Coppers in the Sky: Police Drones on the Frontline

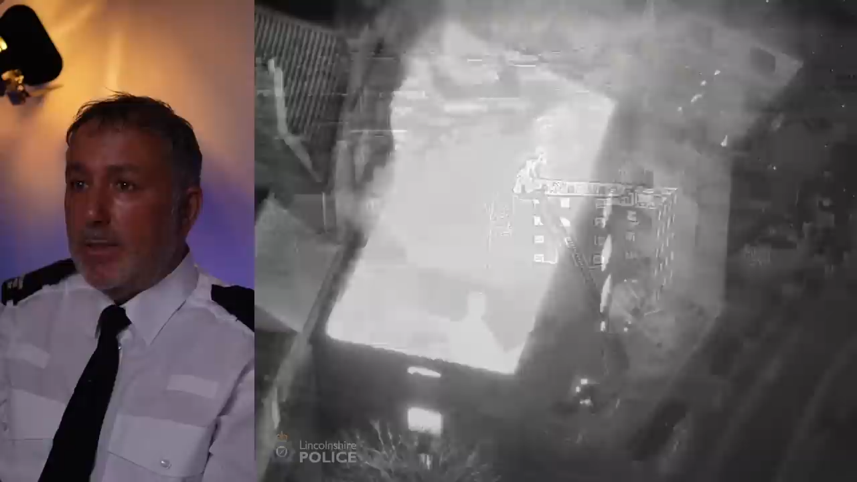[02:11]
So the spread of embers in the wind, that's always quite a big one for how a fire does spread. And the thermal camera again for the fire officers,
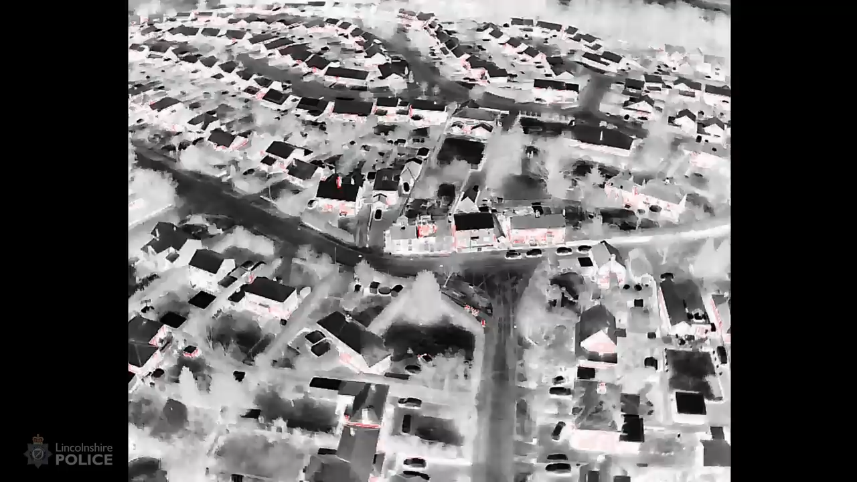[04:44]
look at that property, we can see straight away with that,
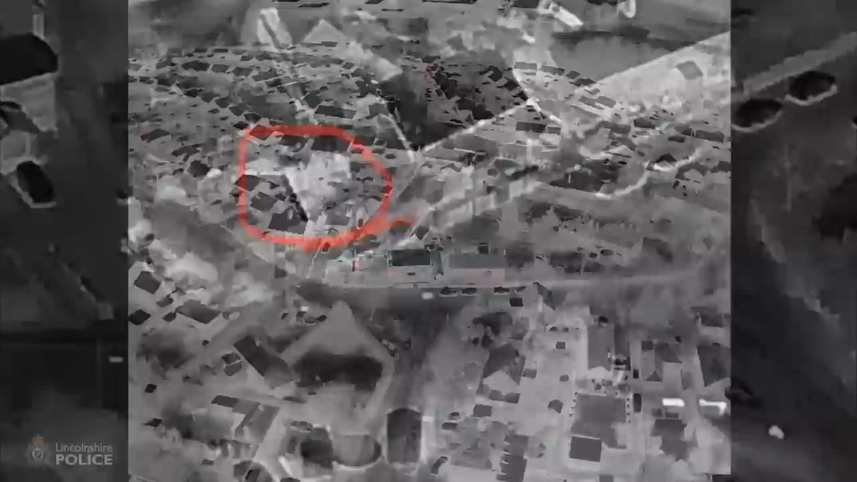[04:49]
that the roof is totally disproportionate color to every other roof around it.
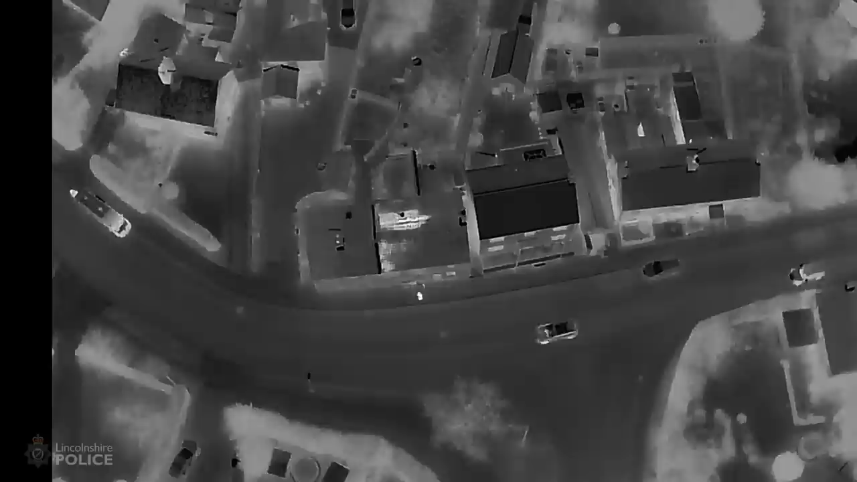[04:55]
As you get close in, you can see and just pen a little bit there. Why is that roof? In that case, the thermal's on white hot.
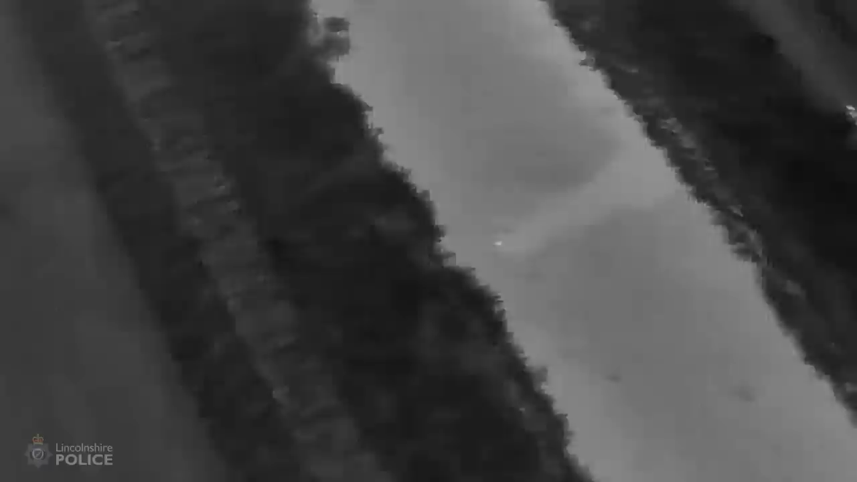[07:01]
He's talking the dog in and police officers, taser officers. He's wanted for some serious offences. And he's realised the only way he can get away from them is to jump in the river and go across. So you can see the thermal camera clearly showing him going across the river and even heating the water up as he goes across. It's daylight, but for us, you know, some people think we only use a thermal light. No, thermal's just as important in the day for us. Really, really helpful. The drone pilot's tracking him.
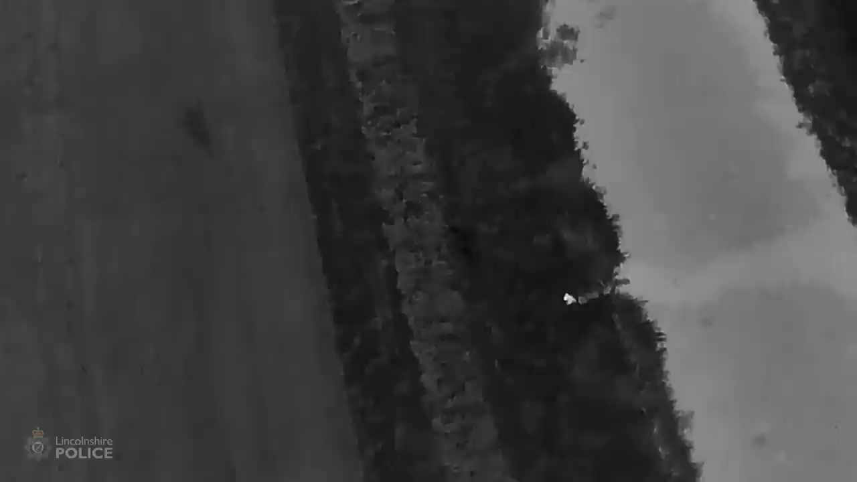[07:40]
And you can see he's climbing out there. Now you can see his heat source. Now this presents a challenge for our officers now because they're not going to swim across there. And it's a four mile drive to get round to the other side of that field. So our drone pilots continue to track him.
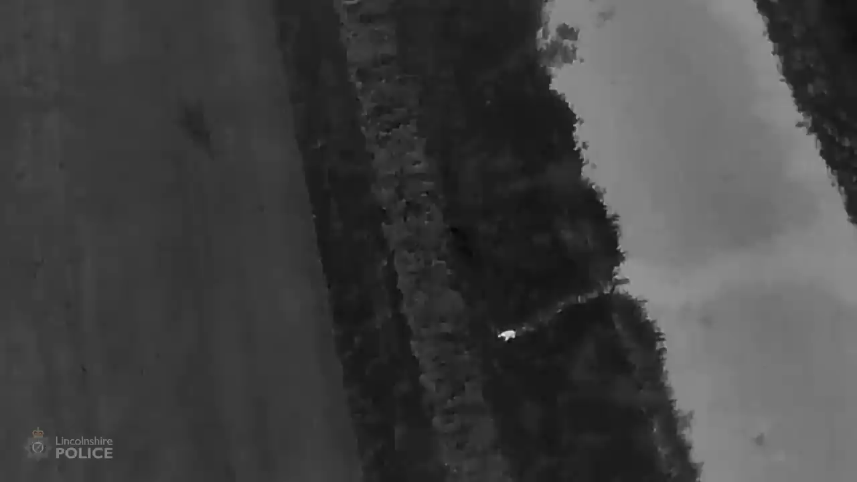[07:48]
And I think it's around about the 15 minutes from start to finish on the footage is, as you can see, he's going across the field.
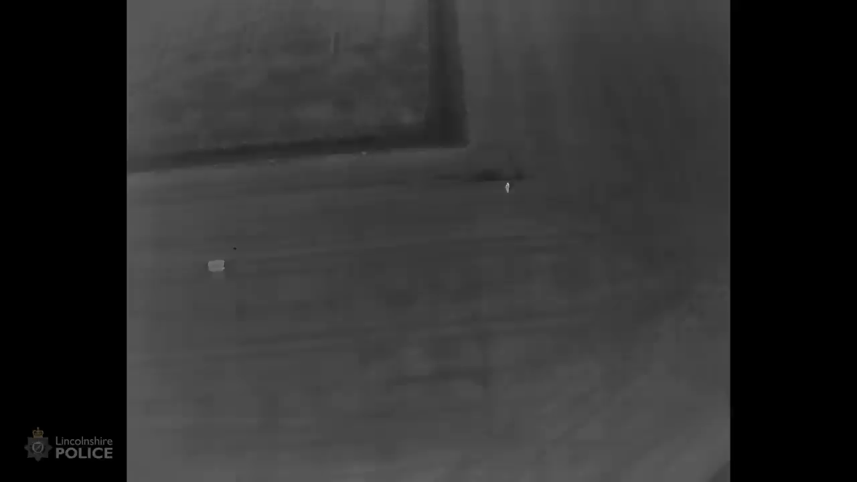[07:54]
What the drone pilots managed to do is use the laser rangefinder now on the nearest street in the direction this chap's travelling.
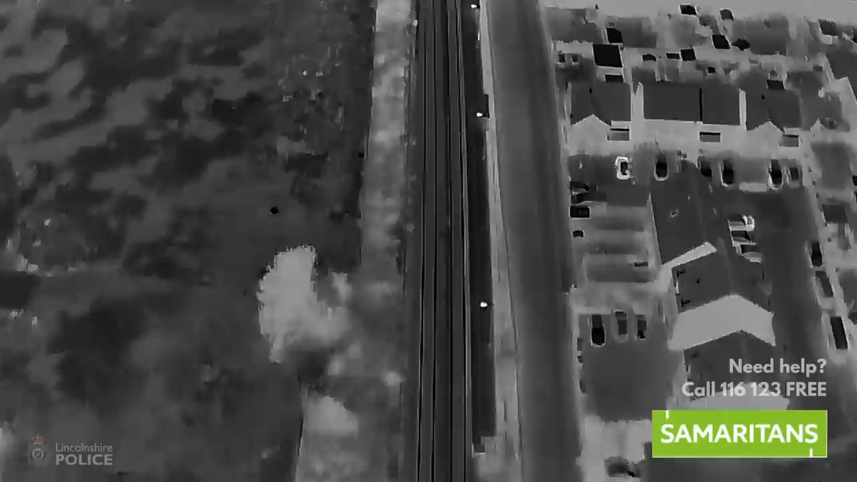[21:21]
We can do a kilometre, two kilometres of rail line within a few seconds.
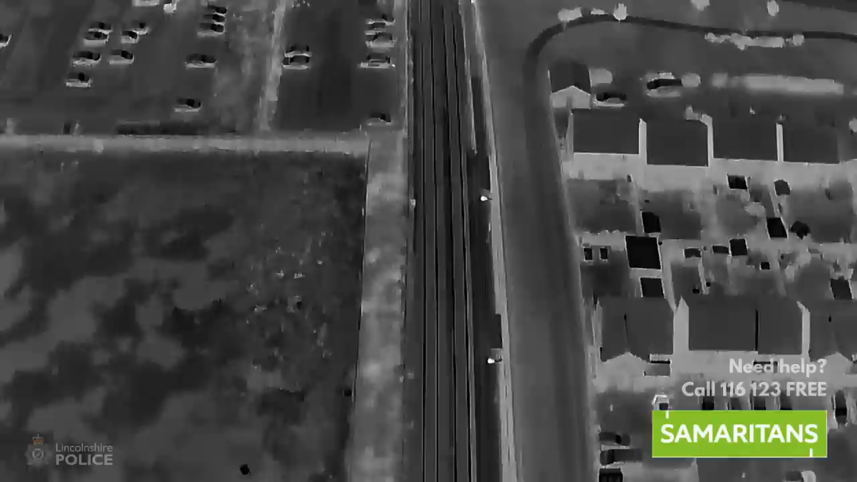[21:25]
We'll fly within our visual and side rules. So we'll do 500 metres in one direction, 500 metres in the other. That's flying distance. Don't forget our camera can wear quite happily.
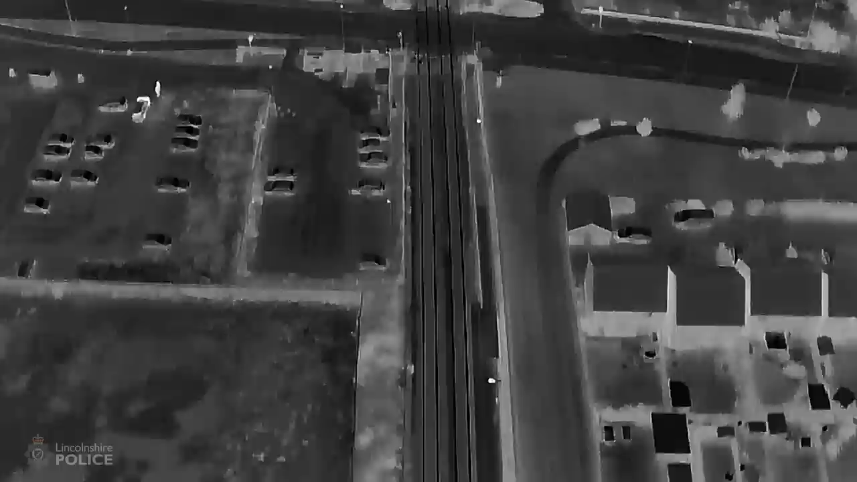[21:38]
Generally speaking, we would work on the thermal on an empty beach as well as flying the 500 metres, giving us that extra one kilometre.
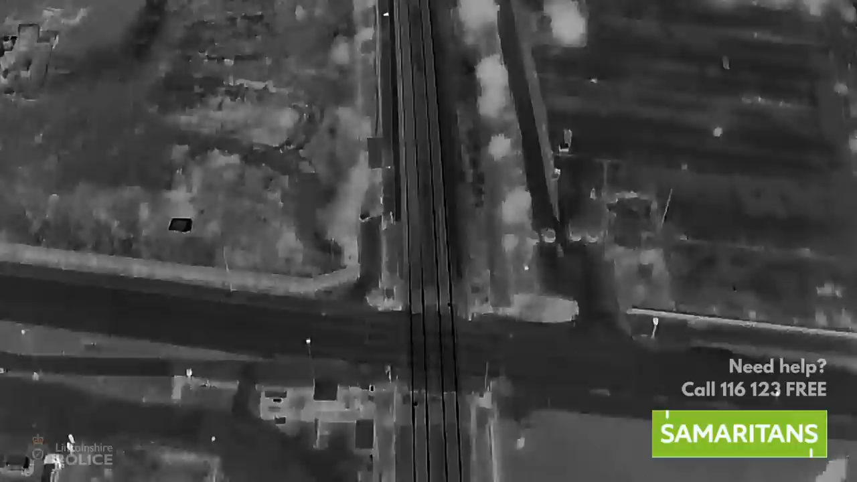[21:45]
So if there's somebody on the beach, it's certainly a kilometre. So the way you do it is you verify is if you're doing a search for a person on the beach,
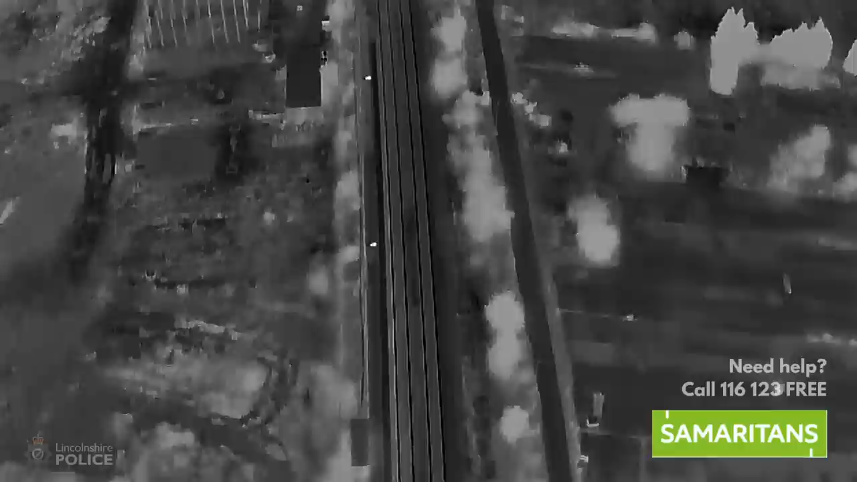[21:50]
you'll fly the drone 500 metres away, look at yourself, check what you look like under those conditions.
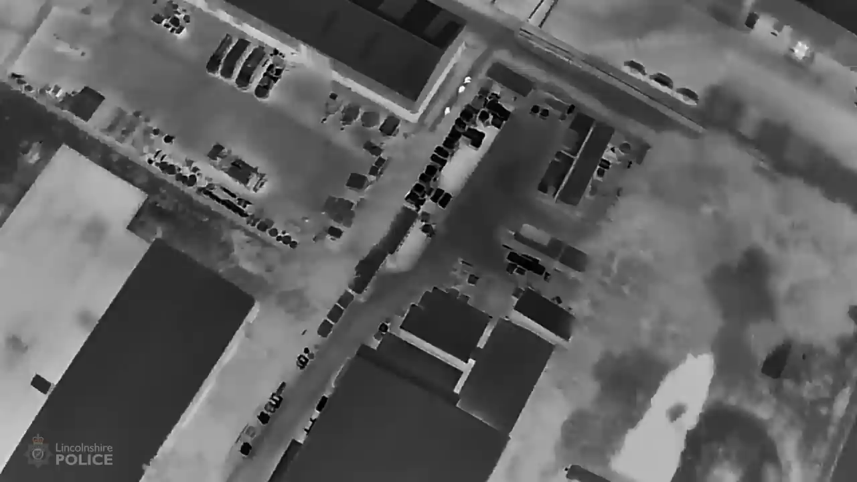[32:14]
August 2022 and the burglary suspects here were tracked by the Lincolnshire drone operator for a total of 16 minutes. So we've looked at a whole array of incidents here. And this one is a typical burglary. And so typical,
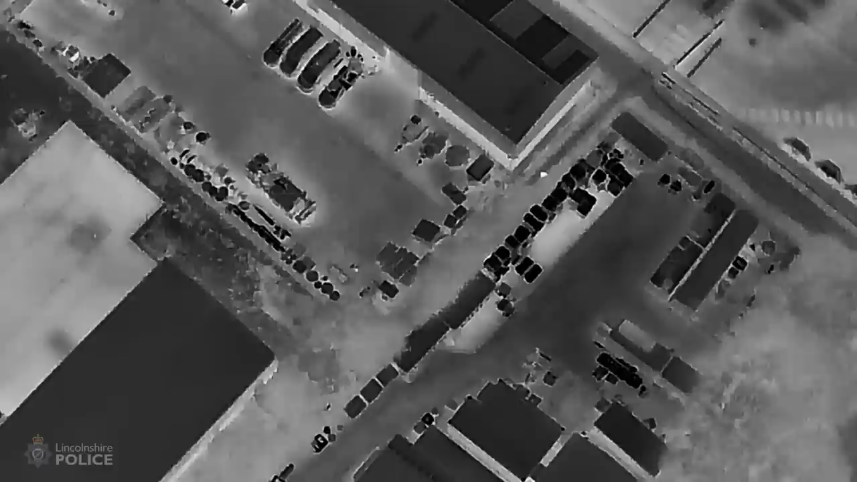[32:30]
I guess there's nothing typical about it in that the drone was first on scene before any of the officers were and the drone operator decided the best thing he could do was put the containment in place. Well, we've got those three burglars. They're breaking into a commercial building. And interestingly, if you look at some of the footage, you can actually see them throw an item away and you can see it actually go into the long grass,
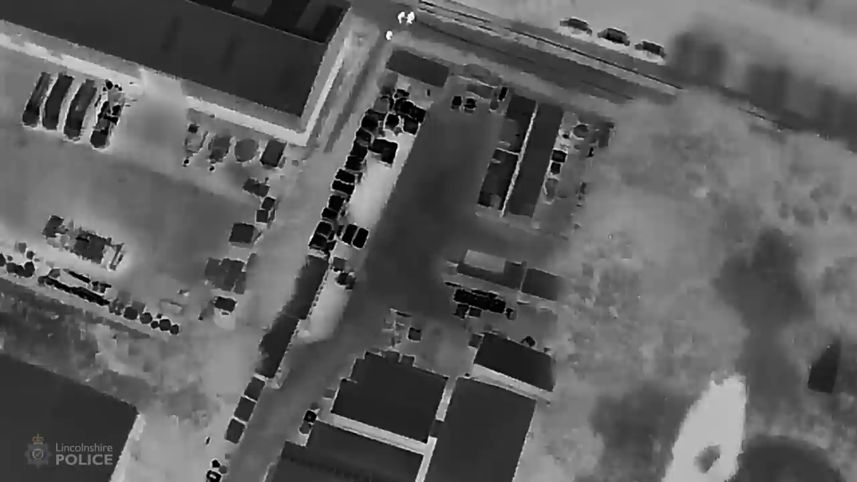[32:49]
which we recovered later, which is part of the tools that they were using to break in. And then they're often running across those
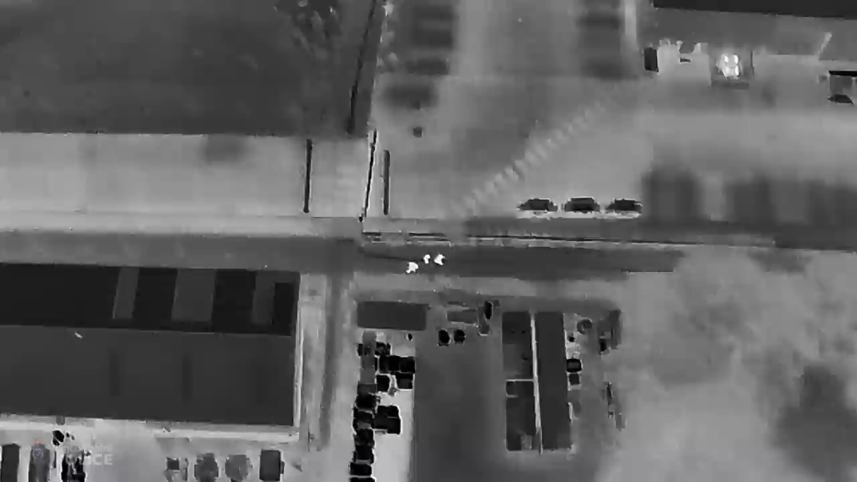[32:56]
flat fields of Lincolnshire again and being tracked by the drone. And then they've been tracked by the drone.
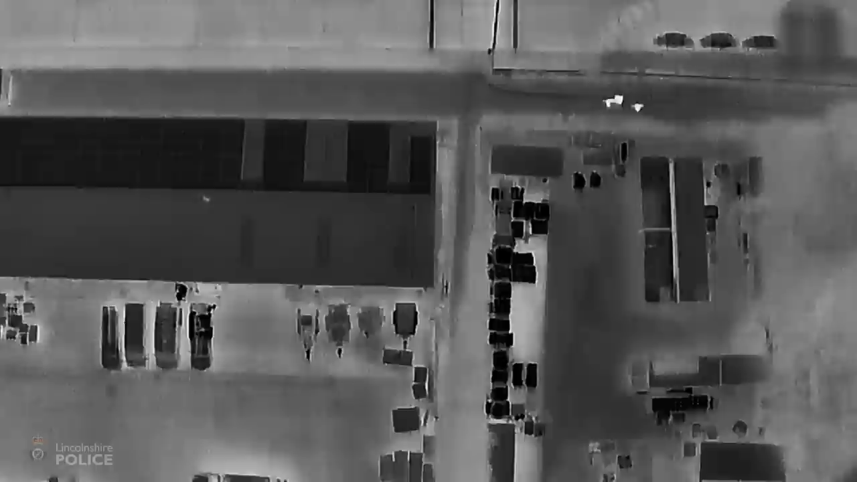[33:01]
You'll see that they try to hide. They go down between buildings. The drone pilot moves around.
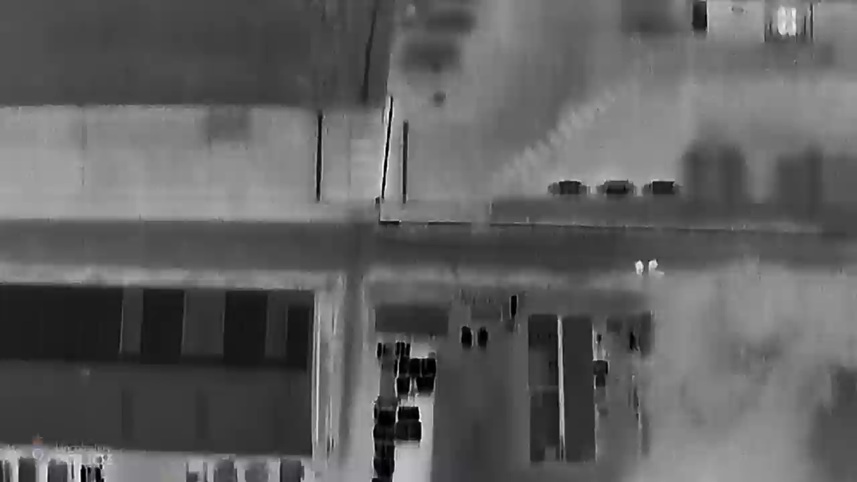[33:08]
They try to hide under a tree and see he'll go around the other side of the tree and get the camera on a different angle because he loses it momentarily and carries on to track him.
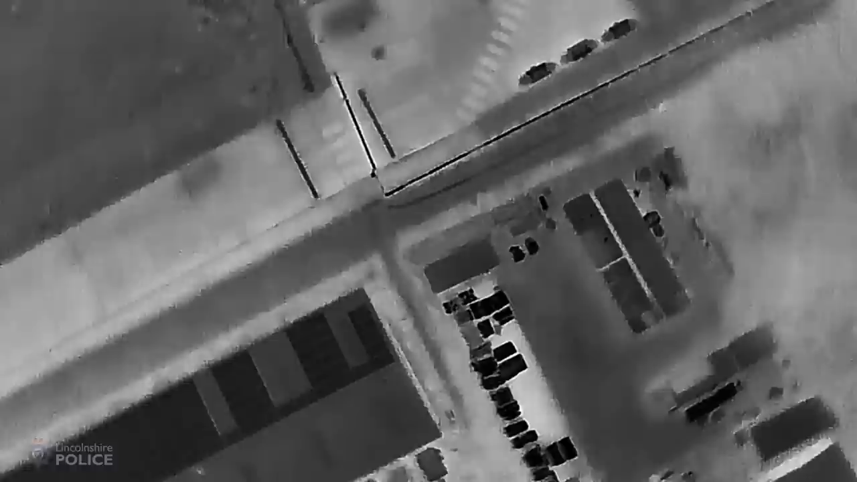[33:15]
And then talking the officers into where he thinks they should go to try and best intercept.
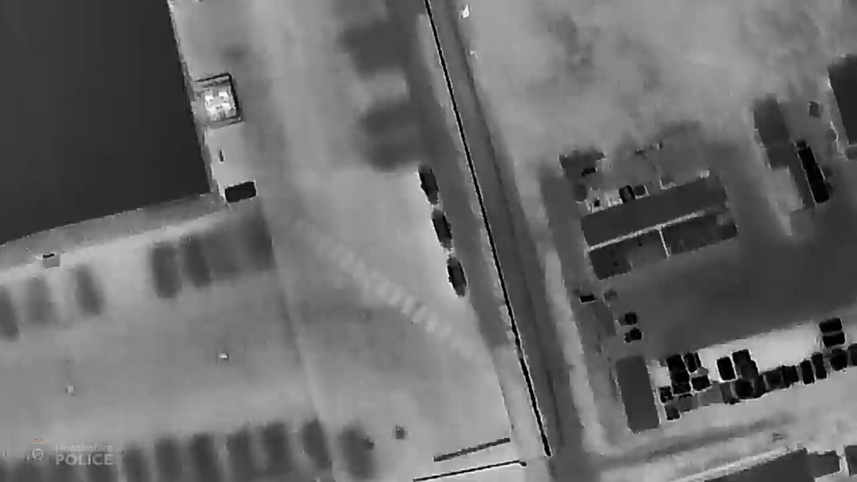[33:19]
And I believe the footage lasts 16 minutes for this from the minute they start to run to the minute they're detained. One of them got away. I'm not quite sure how.